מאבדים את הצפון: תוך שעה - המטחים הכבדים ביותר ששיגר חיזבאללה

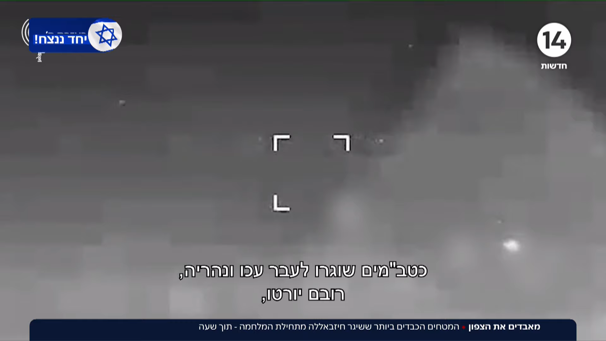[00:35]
כתבם הם שוגרו לעבר אקו ונעריה, רובם יורטו, אך רסיסים נפלו על גג הקניון הישן בעיר עקו